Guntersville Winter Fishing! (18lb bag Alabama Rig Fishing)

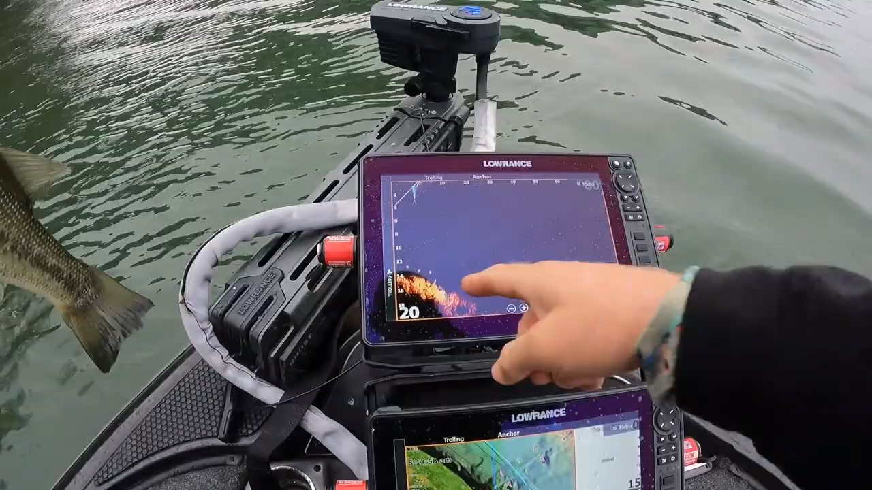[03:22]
There are 3 of them on there right now, directly under the boat. They just followed this guy in. But well, actually they followed the jerk bait in and they weren't really going after it at all.
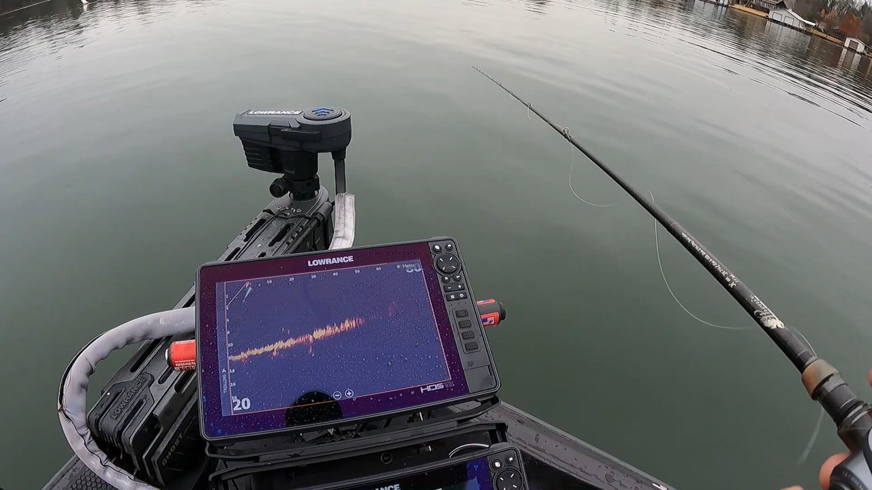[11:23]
I don't know if they're gonna bite it. Nah, they're not reacting to it. 10 feet away from the boat. Yeah, they don't want it. Okay, that's interesting. We just caught one and then we had three of them follow it in. I don't know why I keep spot locking.
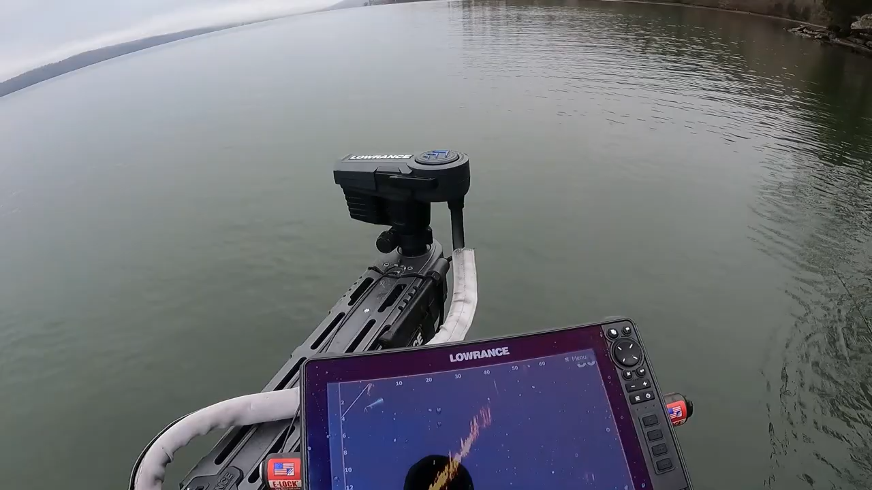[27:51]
See this fish under the boat? And then you could just see a couple out here. There's one there, but like two or three of them followed it in.
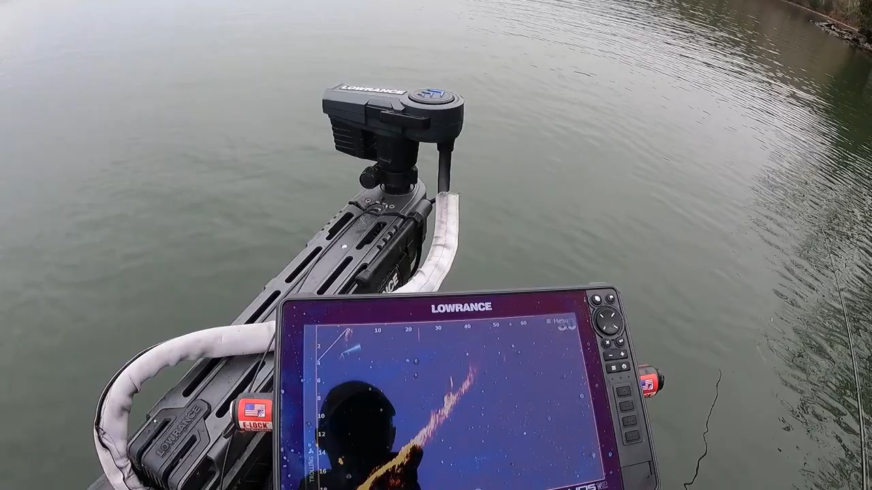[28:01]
And then what they do is they just dip off and they sit under the freaking boat. Did you guys see that?